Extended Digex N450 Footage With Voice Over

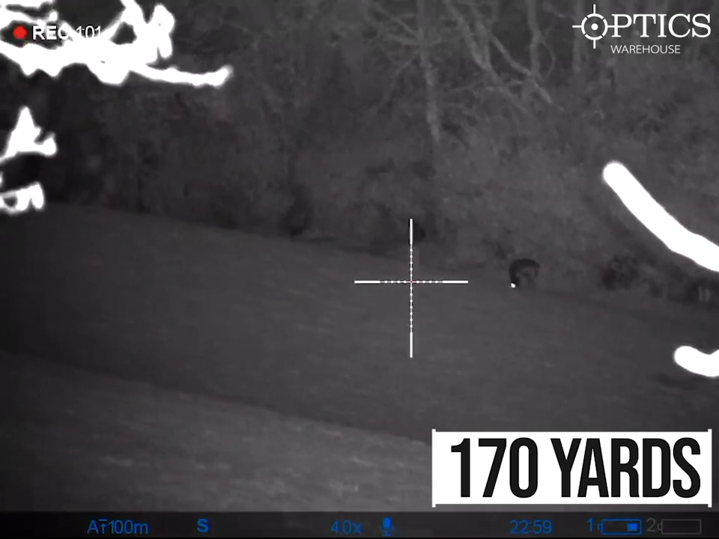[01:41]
ranges one thing to also note on this obviously as you can see in the videos as
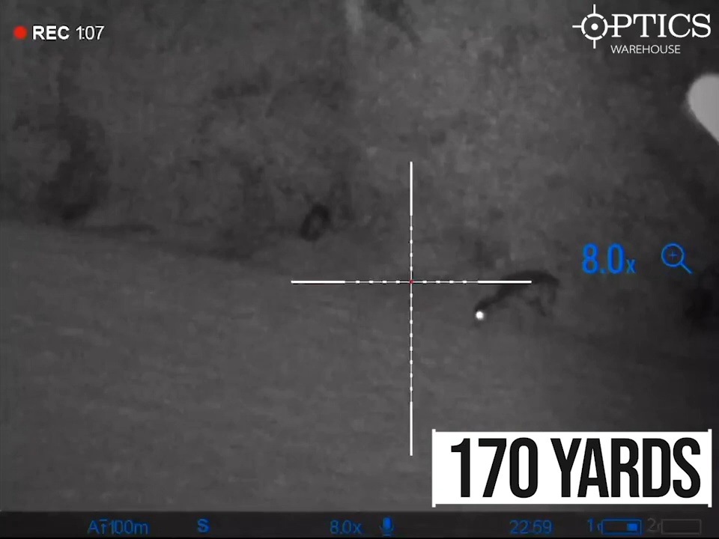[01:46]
we've gone through shows you the battery life on the unit of the on-board battery and also
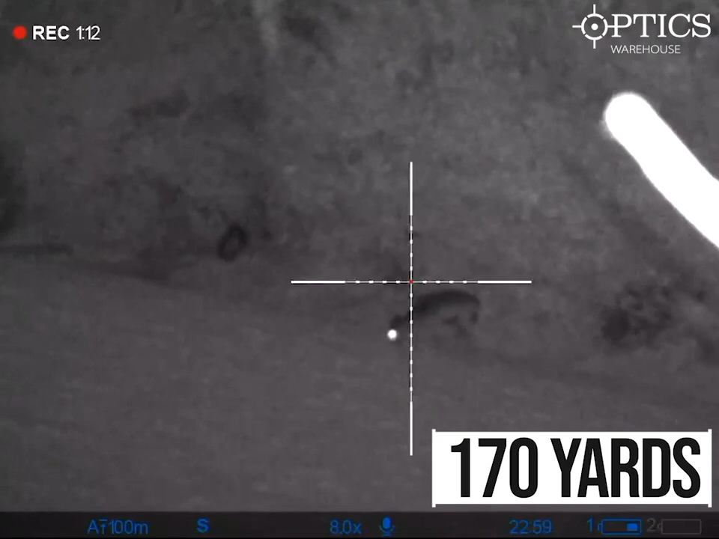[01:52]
your additional battery that's hidden in the top turret of the unit obviously this
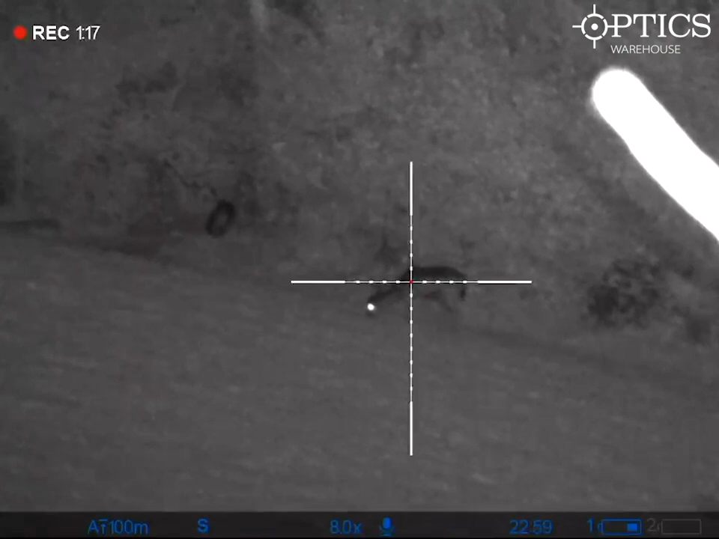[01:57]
allows you to have real-time viewing of what what levels you are and also gives you plenty of time to change that
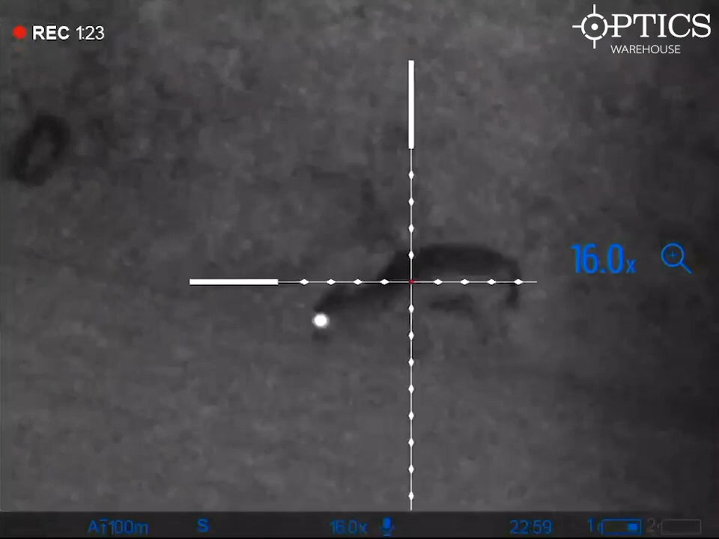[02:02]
over if you need be if it is running low and you know you're going to be out for a few more hours so guys thanks for watching that was
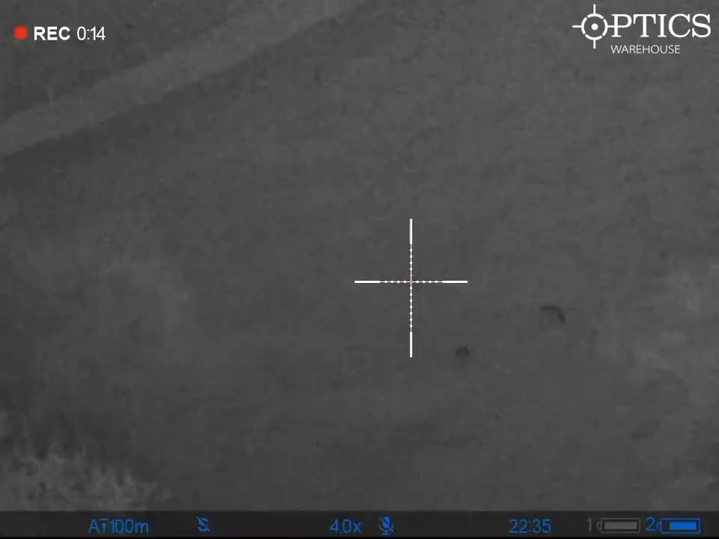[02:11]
of the image quality you're going to get for a pulsar n450 digix obviously play around the settings change
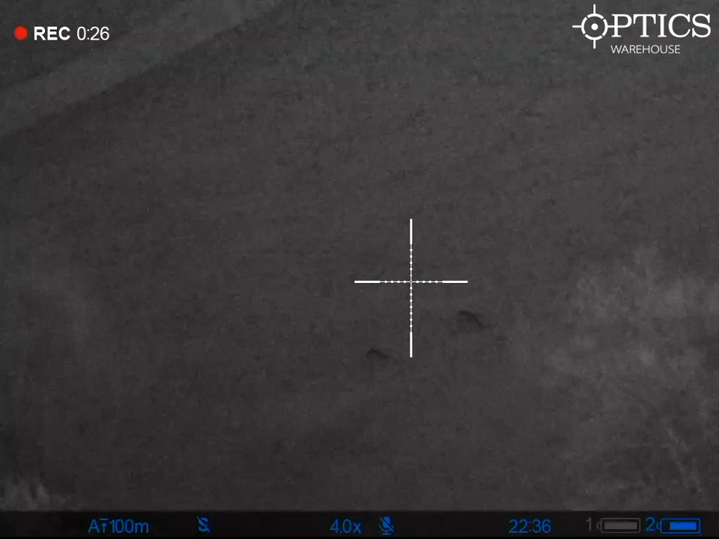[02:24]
your ir around you can probably get a better image than that this is just using the standard ir that comes with it and giving you a good overview of what you should expect from that unit so if there any more you'd like to see please drop us a message or give us a call and we'll get something sorted for you soon thanks for